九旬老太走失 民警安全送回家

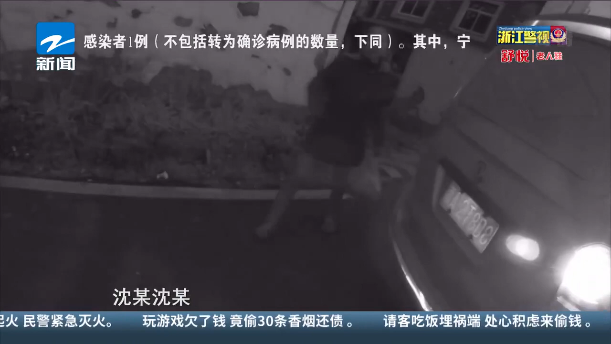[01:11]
省高 省高這裡啊 這裡啊哪裡哪裡去的啊 你誰住這裡有一個知道了老太太 知道了老
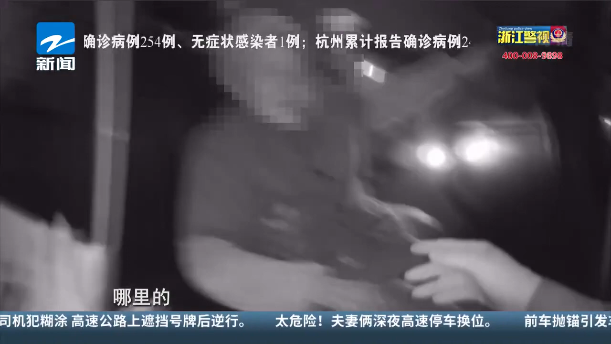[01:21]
太太的住址知道了老太太的住址後民警就扶著老太太一路找了過去在村民的指點下很快把老太太送回了家他家裡在哪裡啊